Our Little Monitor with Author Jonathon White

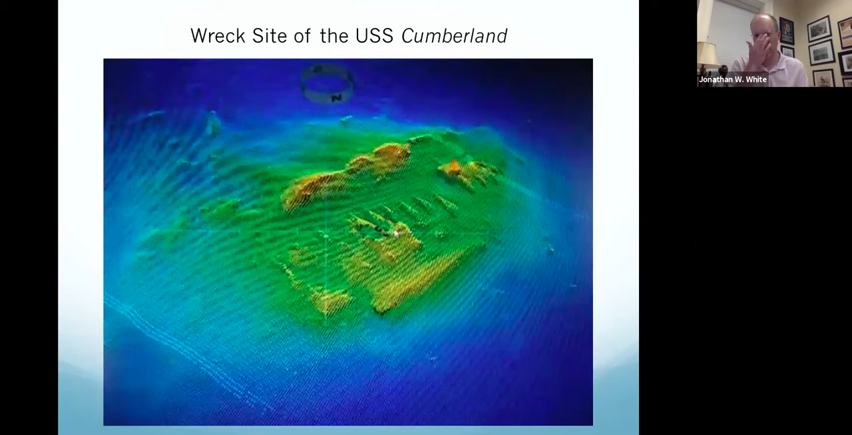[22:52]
This is one, and then here's another image of the Cumberland wreck site.